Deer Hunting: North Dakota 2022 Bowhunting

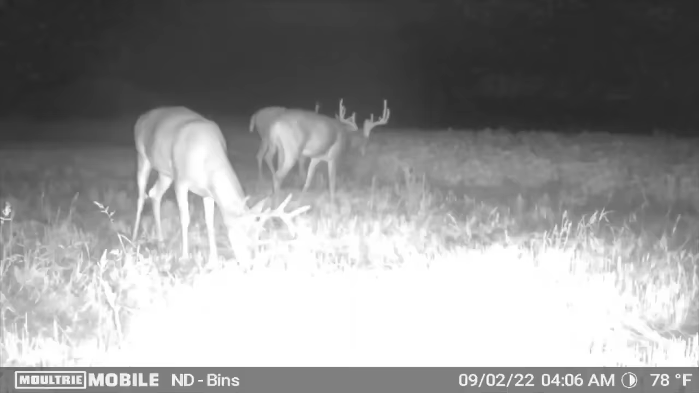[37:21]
They popped enough to tell us that we need to be in two different spots. One of them is here. The other one, I believe, where we set up the blind yesterday is gonna be our next best option. We've got groups of bucks coming into both spots and not like a definite shooter,